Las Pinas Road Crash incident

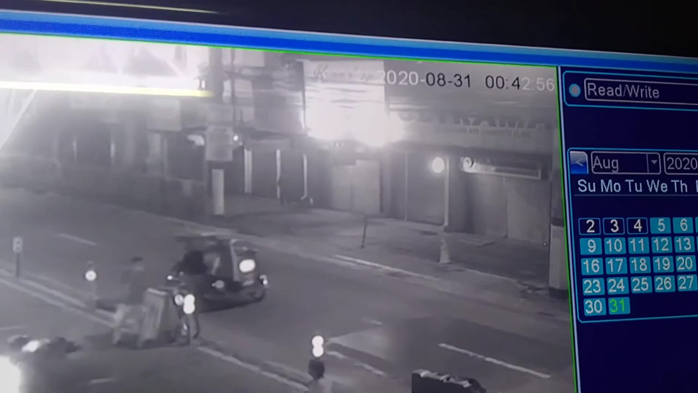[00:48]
Oh. Nakita na ng babaeng isa. Pwede mo po. Nakita na ng babaeng isa. Pwede na talo pumuntan. Ay! Umislide siya! Nadulas! Palok kaya natin yung ano?